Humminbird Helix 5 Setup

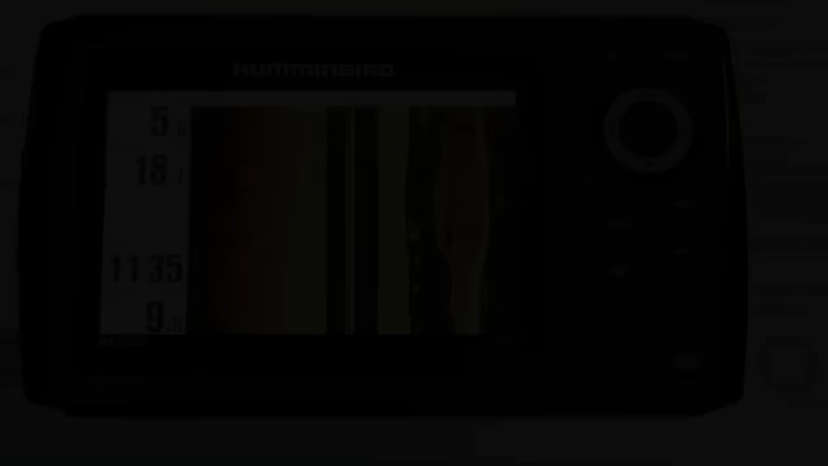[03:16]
now we're going to look at adjusting your sensitivity your contrast and your sharpness these three settings is what can enable you to get an even better picture
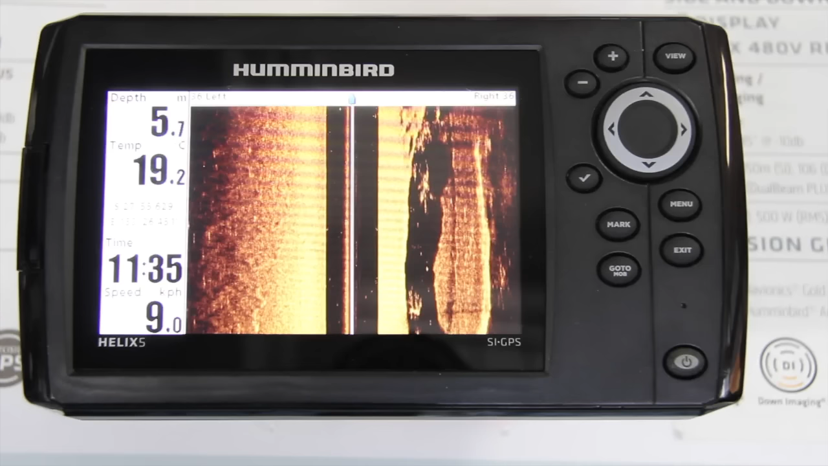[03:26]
On screen: depth 5.7 m, water 19.2°C, speed 9.0 km/h
out of your side imaging and down imaging okay so how we get to that we hit the menu button we go down to side imaging enhance okay hit the across button down the bottom
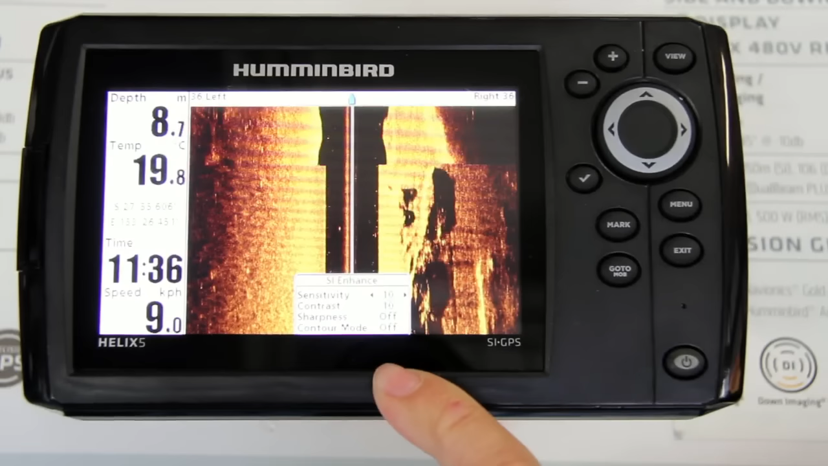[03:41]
On screen: depth 8.7 m, water 19.8°C, speed 9.0 km/h
here you'll see sensitivity contrast sharpness okay I like to run my sensitivity on these units between 10 and 14 so today I'm going to set it around 12 these things are gonna when you're on the water you're gonna need to adjust these slightly maybe one up or one down but for now that's a good place to start contrast you really want to make that
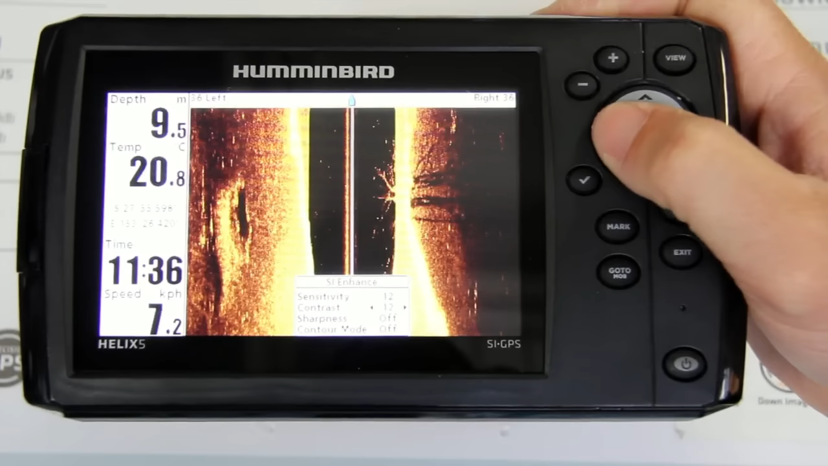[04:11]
On screen: depth 9.5 m, water 20.8°C, speed 7.2 km/h
picture jump out so if I have sensitivity on 12 I generally run the contrast either one or two down so for this I'm going to leave it at 10 okay I always run the sharpness on low what that does is really makes the picture jump out off the screen so if you're seeing some fish out here on the side you can see they're really really clear and are jumping out
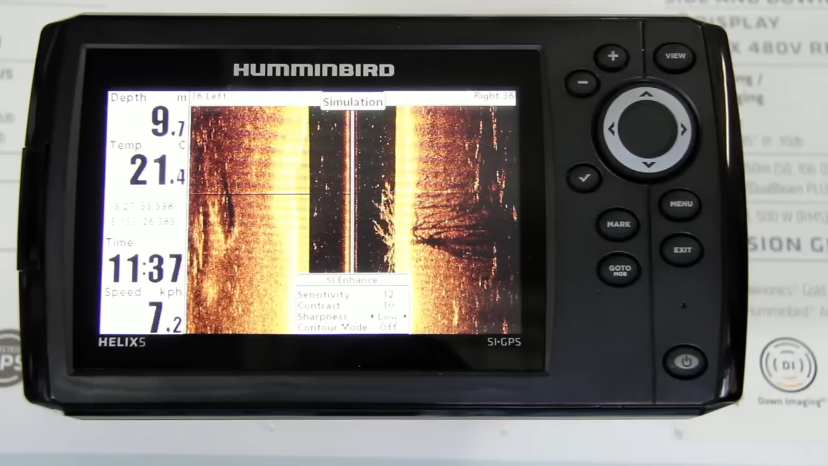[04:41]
On screen: depth 9.7 m, water 21.4°C
okay okay that'll enable you to see a lot more on your unit then what you have been saying okay hit exit that to me makes that picture look a lot more easier to read and makes everything on the screen just jump out that little bit more
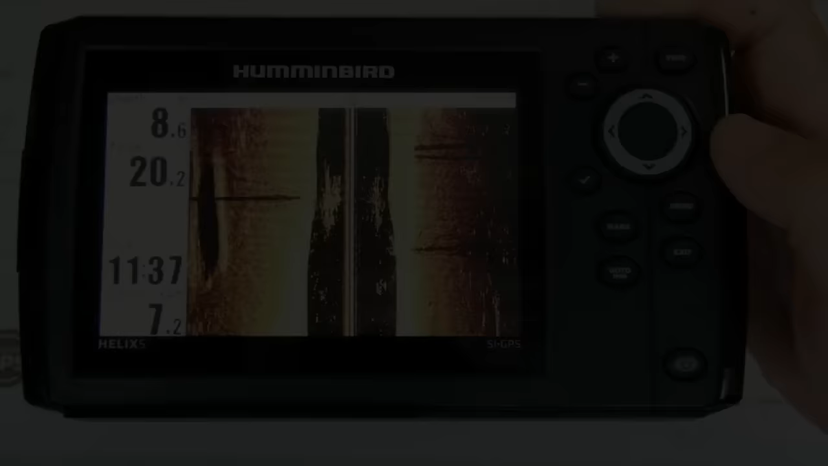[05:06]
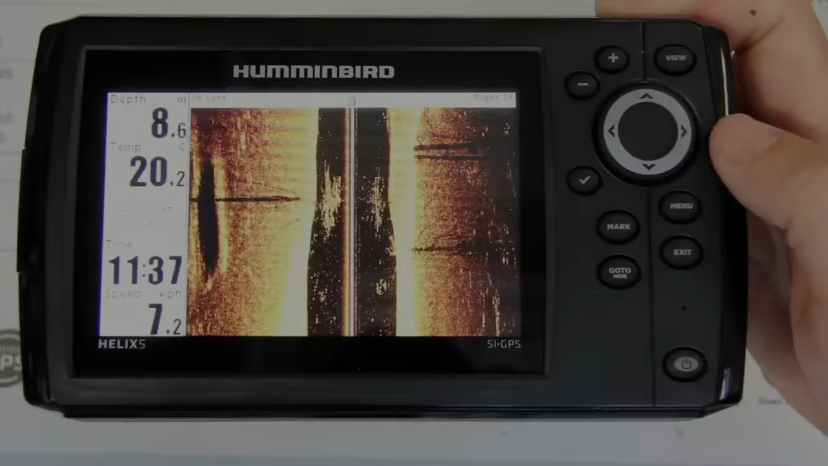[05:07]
On screen: depth 8.6 m, water 20.2°C, speed 7.2 km/h
now we're going to scroll through and we're going to go to our full down imaging
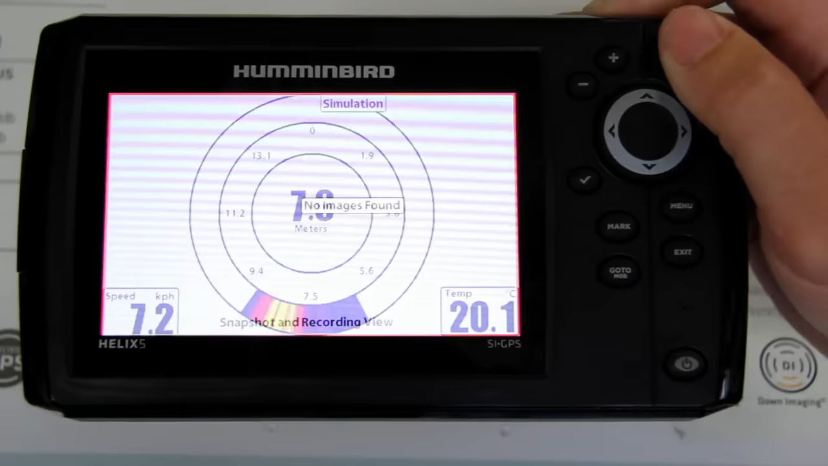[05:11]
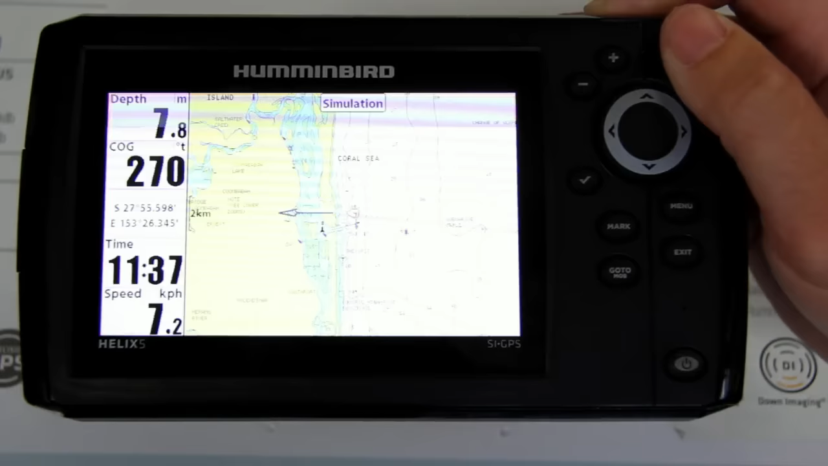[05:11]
screen same thing we're going to hit menu we're going to come to down imaging enhance this time
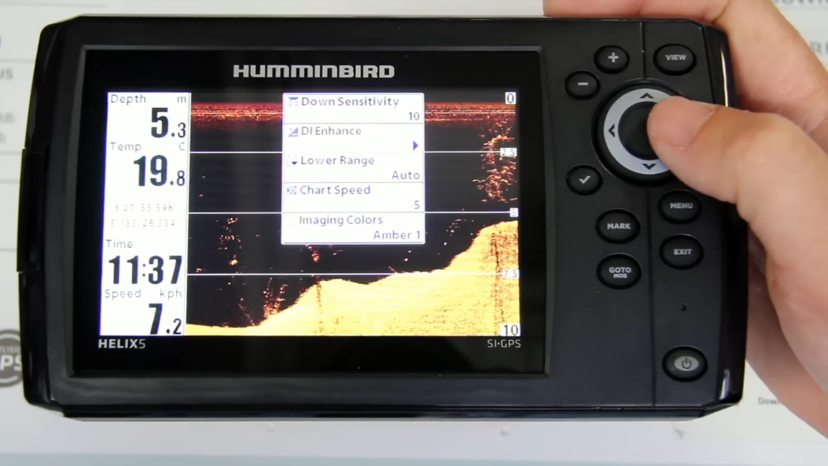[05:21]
On screen: depth 5.3 m, water 19.8°C, speed 7.2 km/h
and here you can see sensitivity contrast and sharpness again I'm going to bump that sensitivity up to about 12 and I'm going to leave that contrast there at 10 again sharpness I'm just going to put it on low
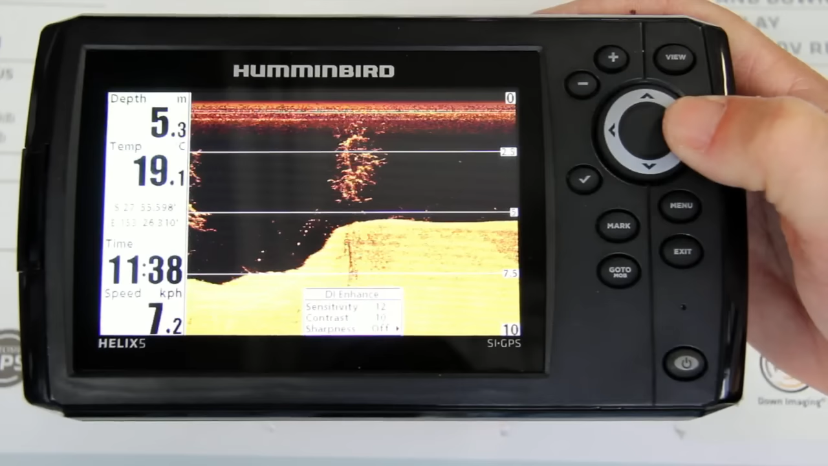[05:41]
On screen: depth 5.3 m, water 19.1°C, speed 7.2 km/h
okay as you can see now the picture is really jumping out as opposed to this to this it seems like it's that much broader okay that's how to change the sensitivity contrast and sharpness in your down imaging side imaging the last one that I'm going to show you
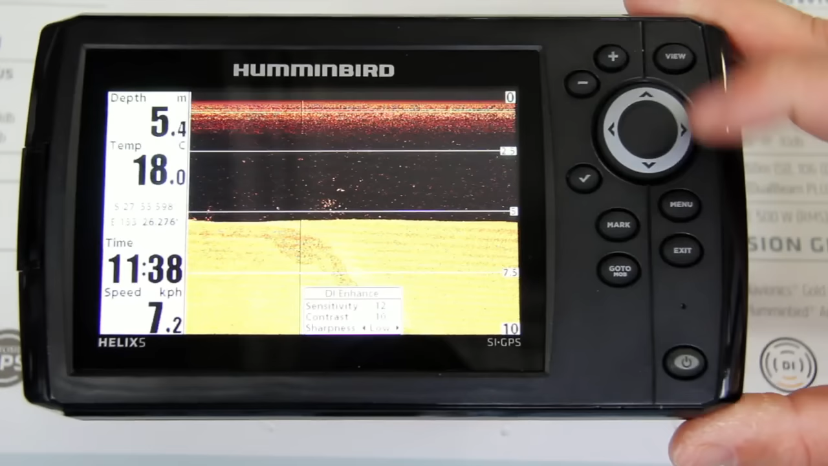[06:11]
On screen: depth 5.4 m, water 18.0°C, speed 7.2 km/h
is once I exit out of that scroll through to just my 2d sonar
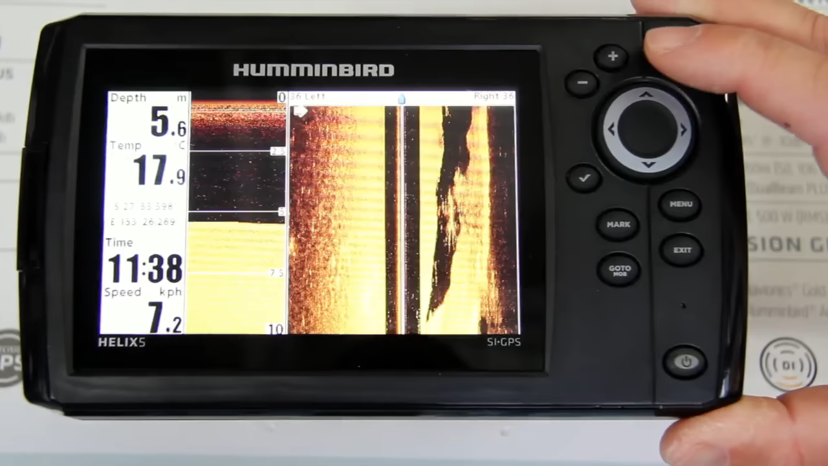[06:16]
On screen: depth 5.6 m, water 17.9°C, speed 7.2 km/h
okay I'm going to hit menu here and that's where you change the sensitivity on your 2d sonar very simple it's really the only thing that you're going to need to change on your 2d sonar but it can allow you to get a far better read out of your 2d sonar
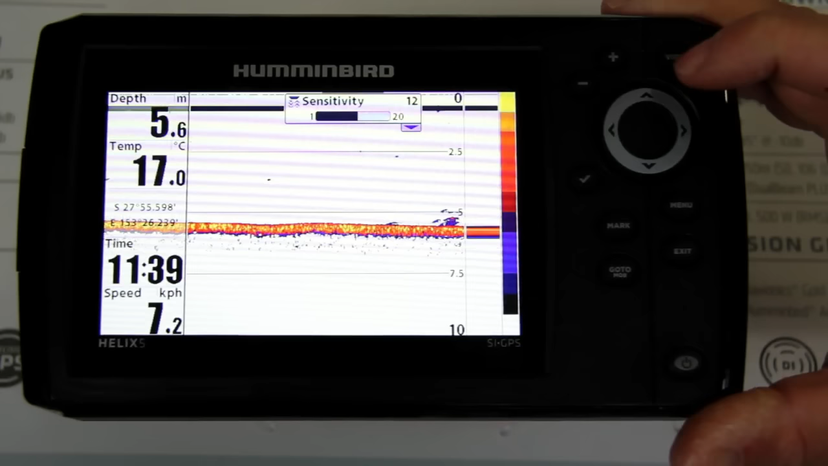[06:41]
On screen: depth 5.6 m, water 17.0°C, speed 7.2 km/h
than just leaving it run on the setting that it's in out of the box you